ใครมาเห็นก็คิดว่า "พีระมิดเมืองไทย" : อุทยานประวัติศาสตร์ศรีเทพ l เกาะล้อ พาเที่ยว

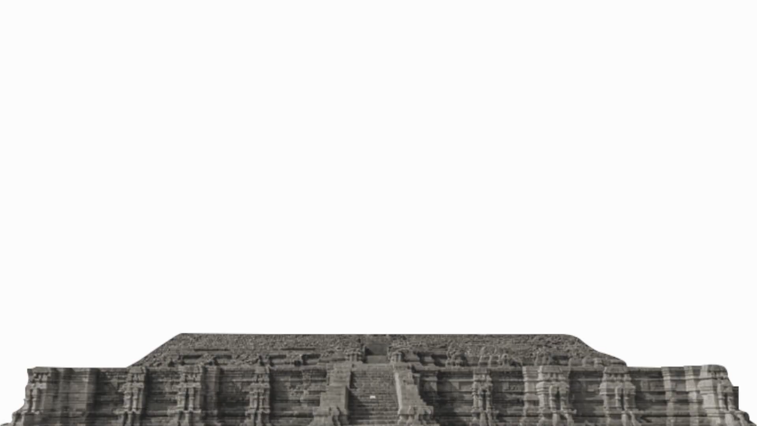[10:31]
นอก เป็นศาสนสถานที่มีขนาดใหญ่และสมบ